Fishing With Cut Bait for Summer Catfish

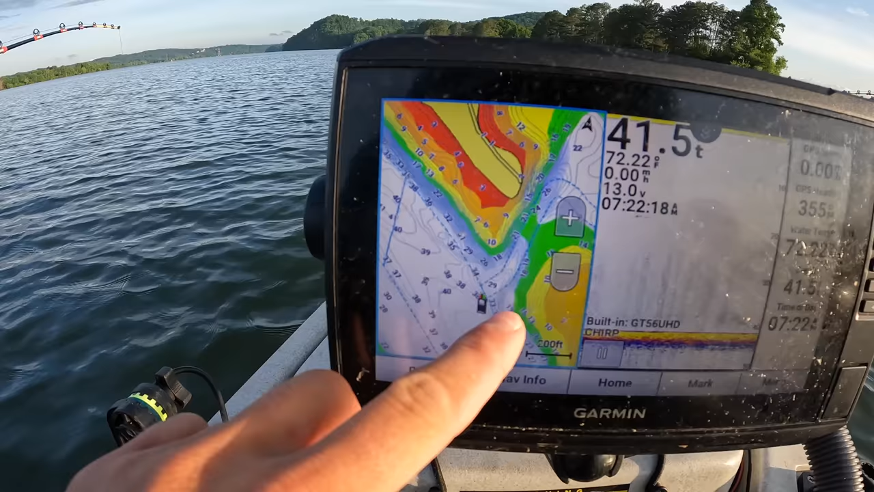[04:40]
You can see where that old creek channel flowed in before they flooded this to make the reservoir. And I'm right on the bottom edge of the channel right here, right where it starts to come up in that creek. This area right in here is where I've caught those big fish recently. So we're going to put a little bit more time into it. That was the first bite there.